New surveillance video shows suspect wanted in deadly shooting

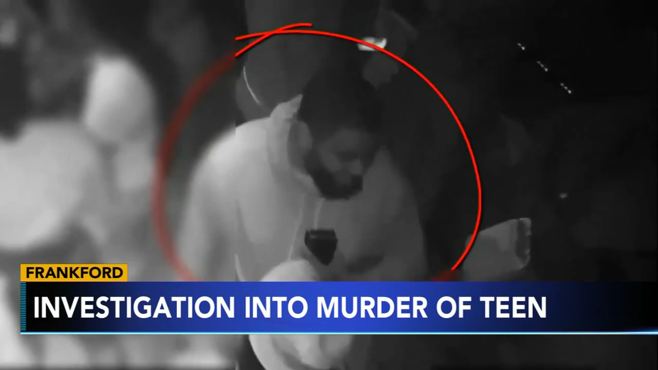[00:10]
Investigators say this man was seen inside the Tab 2 Bar and Hookah Lounge on Toursdale Avenue prior to the murder. The shooting happened outside that bar October 4th. An 18-year-old man and a 20-year-old woman were struck by the gunfire.